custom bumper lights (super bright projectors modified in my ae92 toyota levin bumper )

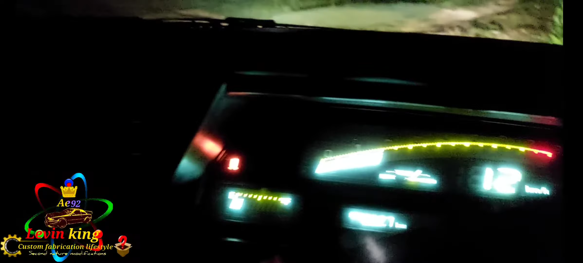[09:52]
What I like about these lights, different because they're too bright, is that you can actually see the line of the lights.
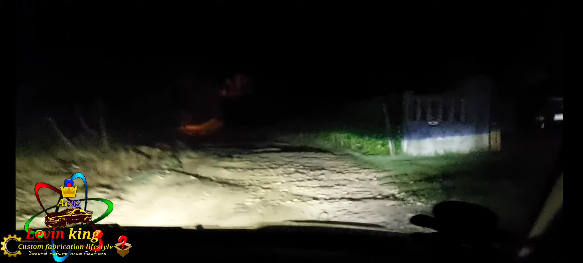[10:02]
To be honest, I was just putting these lights together temporarily, but with these end results, I would say they're a keeper. I think this adjustment is alright for the lights. I don't want it pointing too much in other driver's face.